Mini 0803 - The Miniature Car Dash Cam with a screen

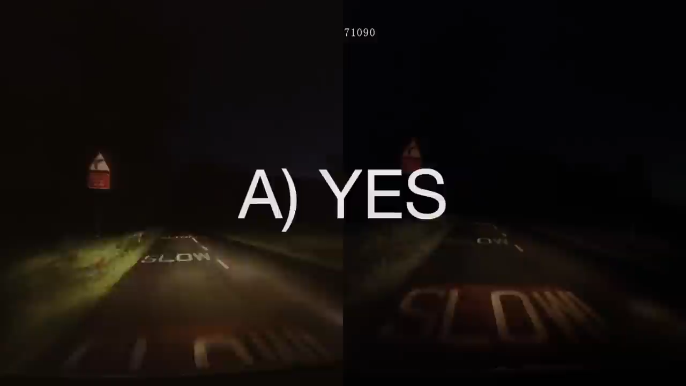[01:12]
The low light performance of the new camera is a big improvement compared to the previous model.
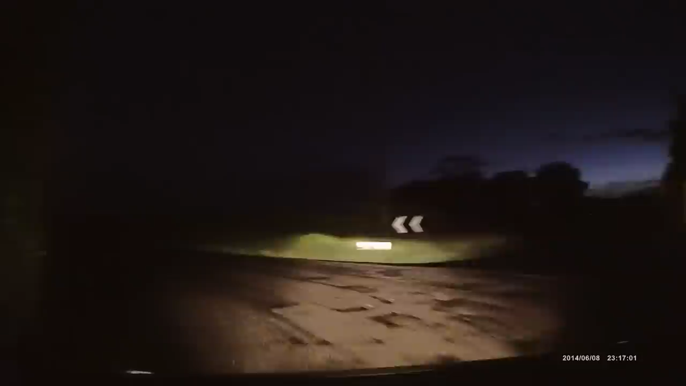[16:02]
More often than not, I'll have it muted, but more about that later. However, as far as video quality goes, in conditions like this, when there's no street lights around, I've only got my full beam to light up the road, the camera is recording everything exactly as I saw it while I was driving along and you can't ask for any more than that. So this camera performs excellently whether it's night or day, cloudy or sunny, or going in and out of shadows. It's an excellent all-round dash cam.